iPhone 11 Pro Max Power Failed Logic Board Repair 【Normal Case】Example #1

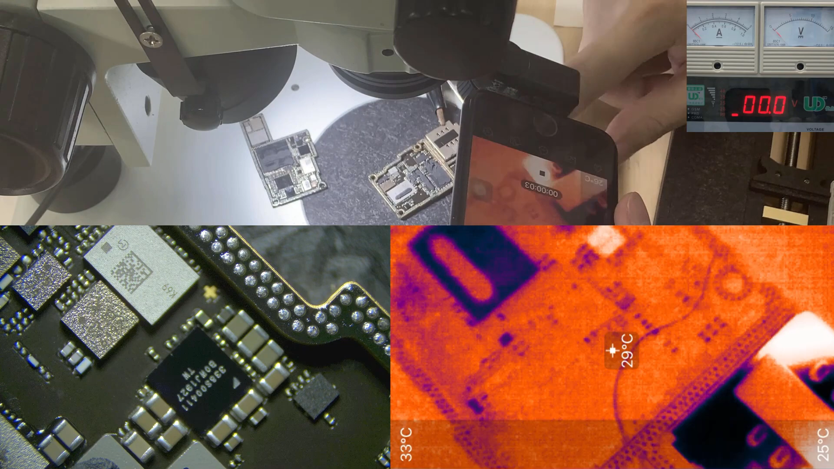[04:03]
On screen: spot 29°C, scale top 33°C, scale bottom 25°C
okay so looking at the lower board it seems like hard to see and nothing until you get the temperature okay so we see this dot giving the heat okay it's right on here i'll point it here so this cap seems like this one
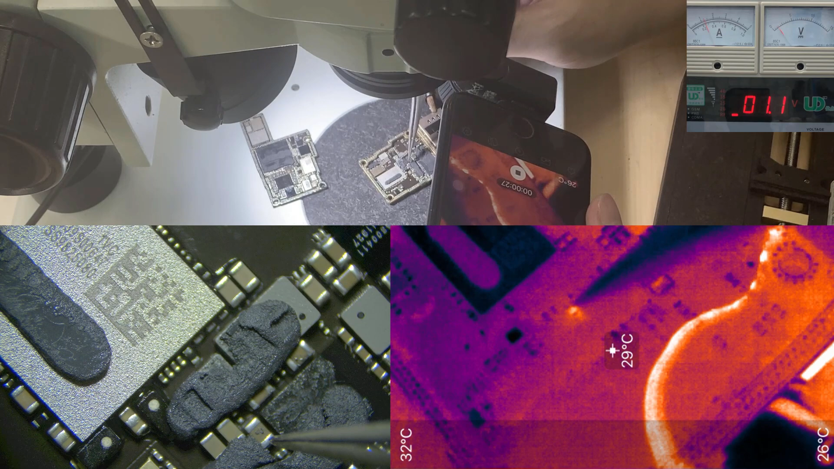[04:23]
On screen: spot 29°C
okay so let's turn off the voltage and see again yep when we do the blinking this guy blink together it means he's leaking okay this capacitor is leaking
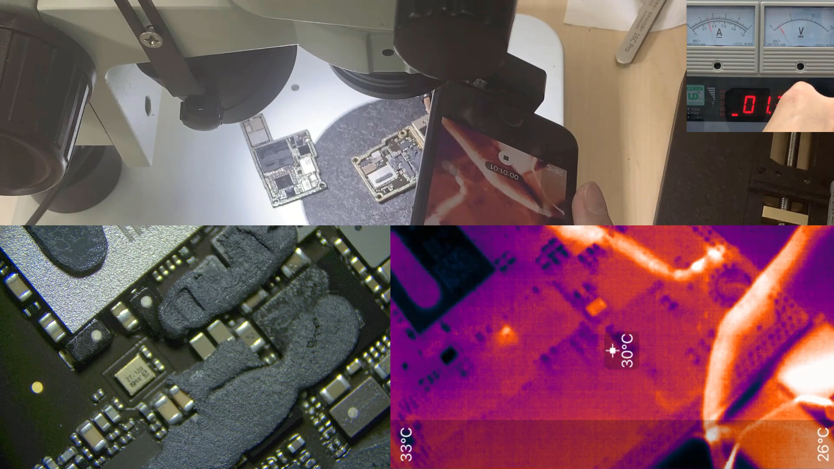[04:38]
On screen: spot 30°C
okay i'm gonna to just take off like this way okay